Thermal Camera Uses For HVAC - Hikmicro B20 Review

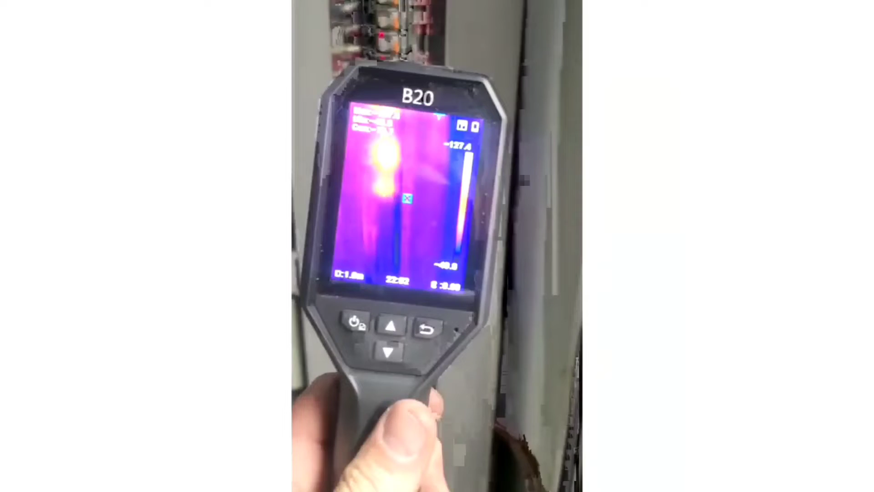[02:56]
we can look at these relays and we can see that they're active.
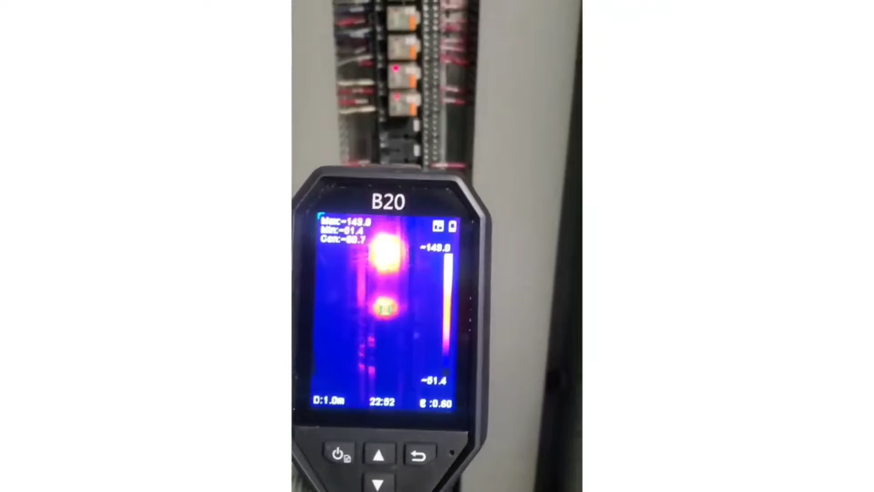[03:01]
And what we can do is take those crosshairs right there, the green crosshairs, and see what the temperature is.
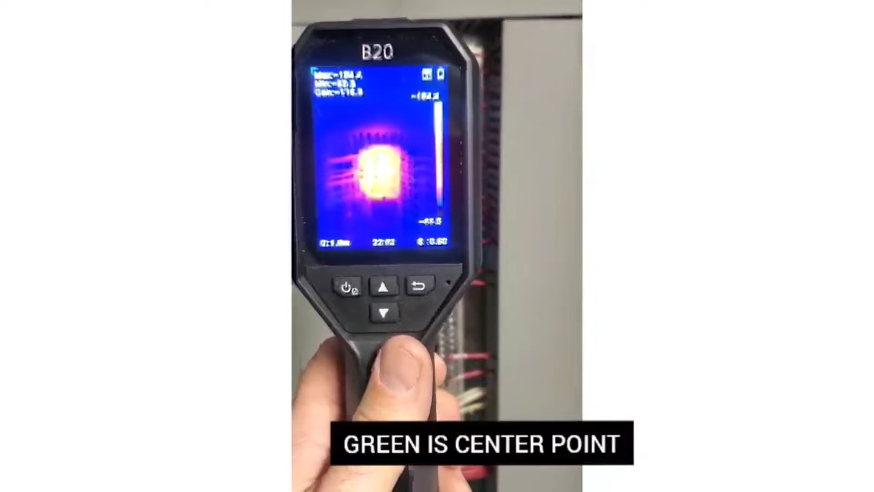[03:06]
So that top one's around 116 degrees Fahrenheit. And as we come down, we can check the rest of them.
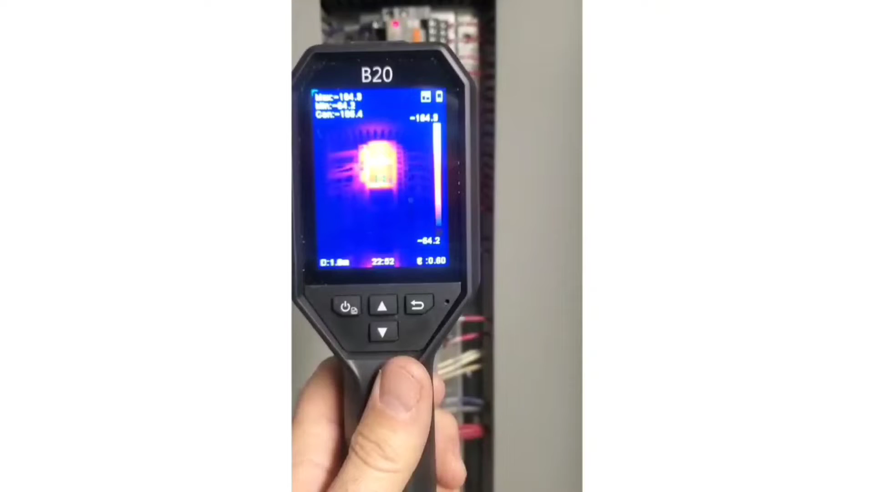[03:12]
And they all seem to be pretty close together.
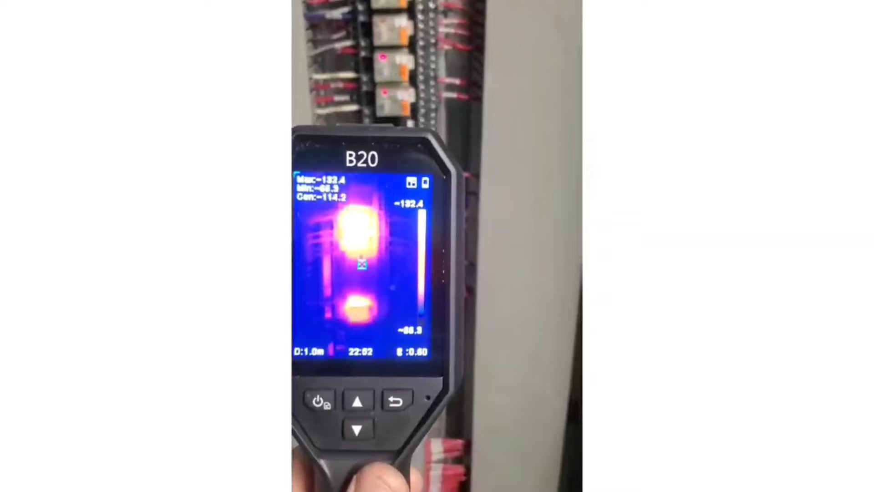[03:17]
Anything that's out of whack, we can obviously look at closer.
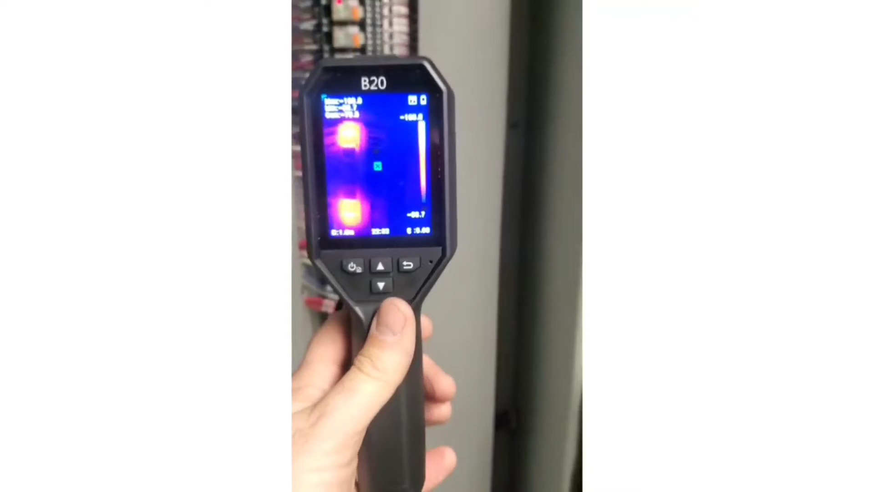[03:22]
But this is another great way to use a thermal camera, is to get into electrical panels.
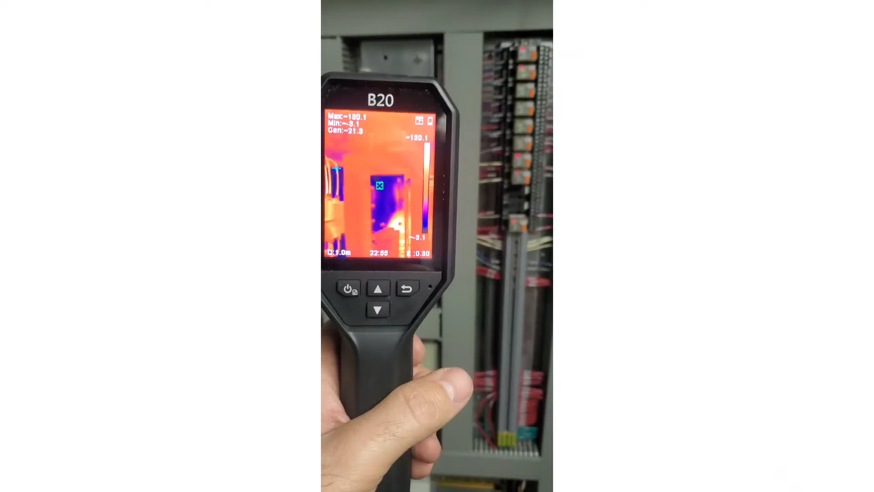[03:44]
So now I've got the camera up against that shiny surface. And you can see my reflection there moving back and forth.
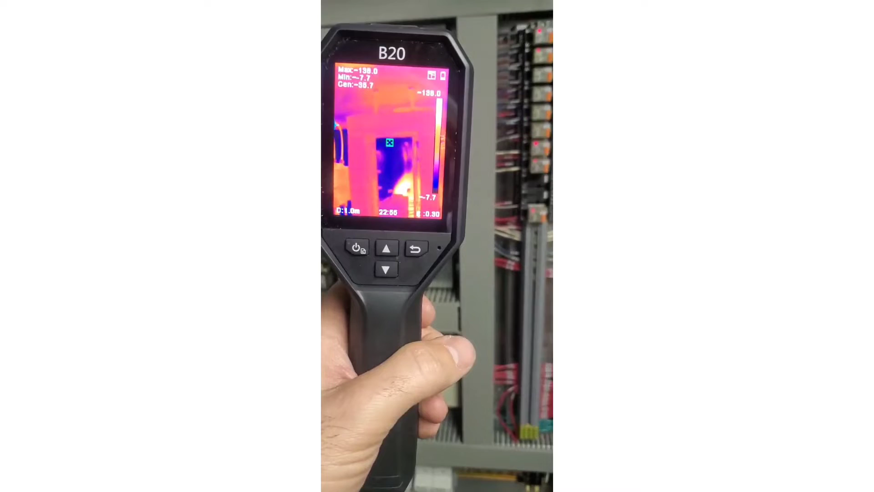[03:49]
So just be cautious of that when you're dealing with a surface that is very reflective.
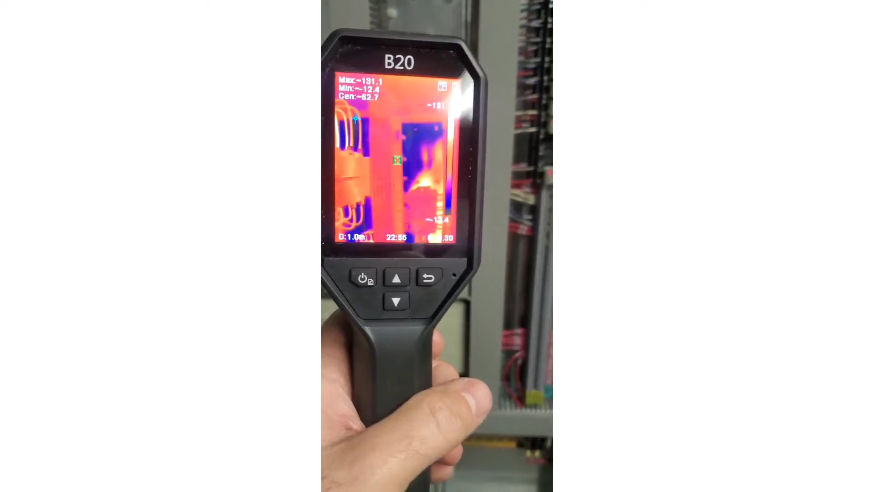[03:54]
Here's a video of me checking this condenser motor on this condensing unit.
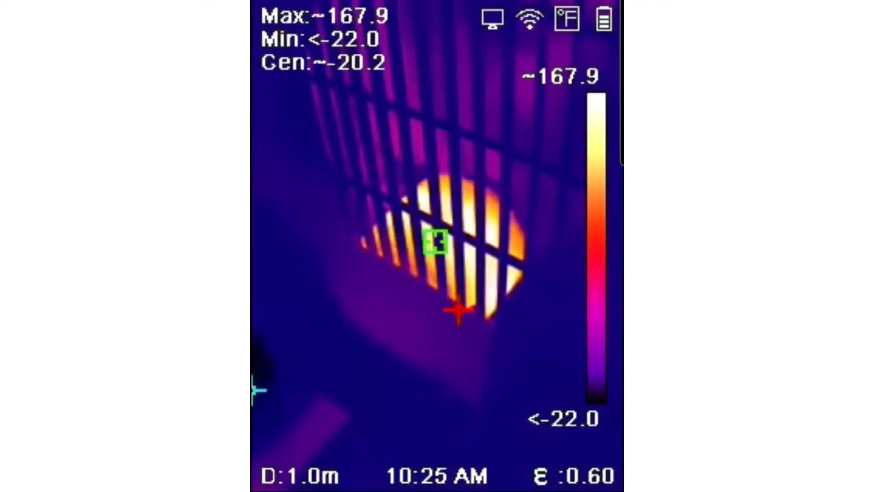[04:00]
On screen: spot -20.2°F, max 167.9°F, scale top 167.9°F
That's the other cool thing about the B20s. You can turn the mobile hotspot on on your phone and connect the two devices up. And use the app and record and take images and save them.
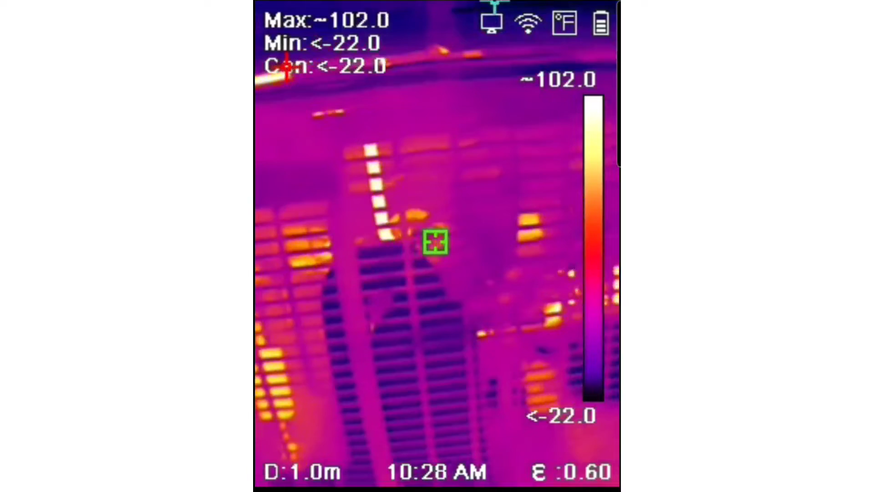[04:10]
Here's another condensing unit. And right here on the left hand side, we can see that filter dryer and we can see the temperature across it.
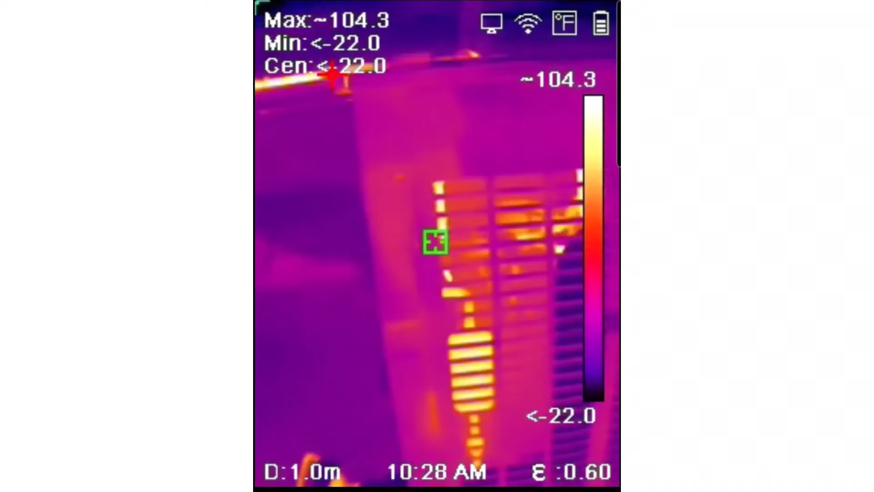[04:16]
On screen: max 104.3°F, scale top 104.3°F
Very, very cool stuff here.
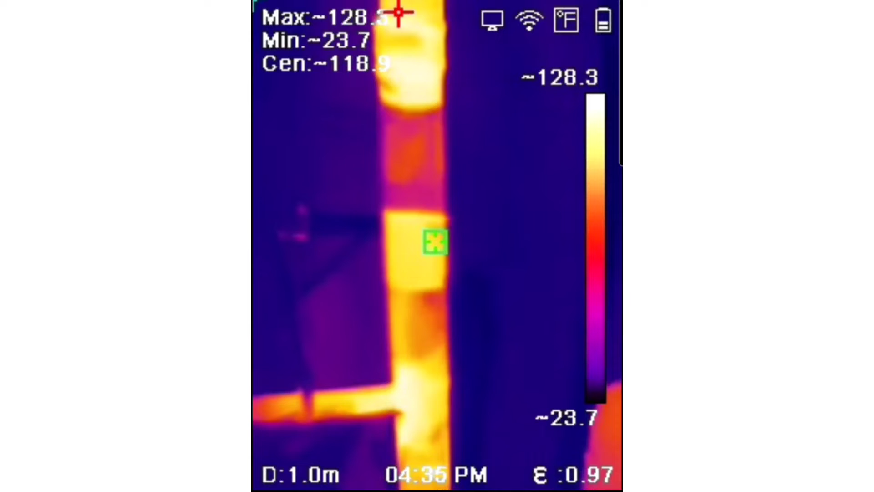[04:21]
And what we're looking at here is a copper pipe with a joint with tape over the joint and tape over the pipe to record the temperature at the same emissivity of 0.97 because the joint is oxidized and the copper pipe is shiny and reflective.
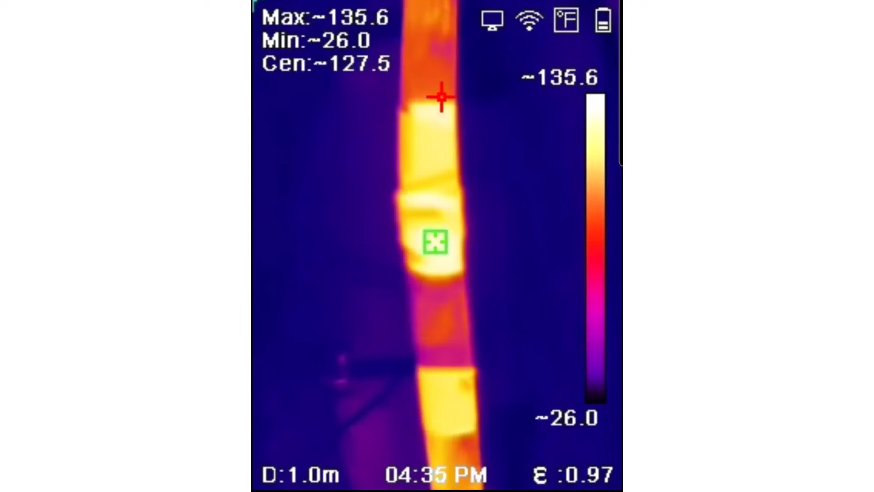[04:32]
So let me tell you exactly what I was trying to accomplish with the tape on the pipe on that last part of the video.